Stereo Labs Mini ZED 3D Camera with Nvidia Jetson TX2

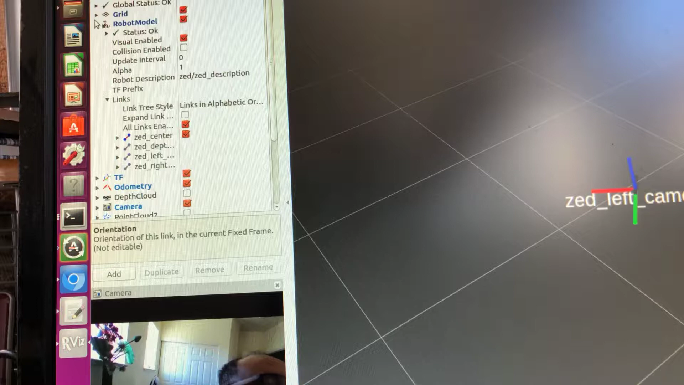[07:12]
you can also look at the point cloud
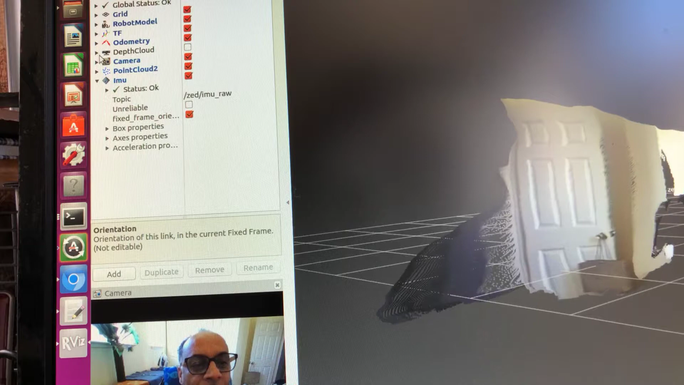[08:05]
We can also look at the depth cloud. We can also look at the depth cloud.
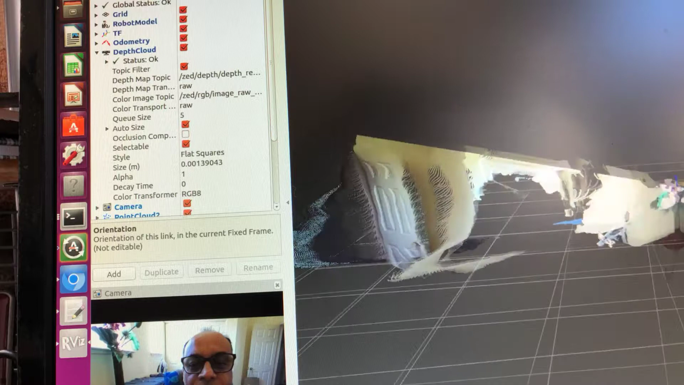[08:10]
We can also look at the depth cloud.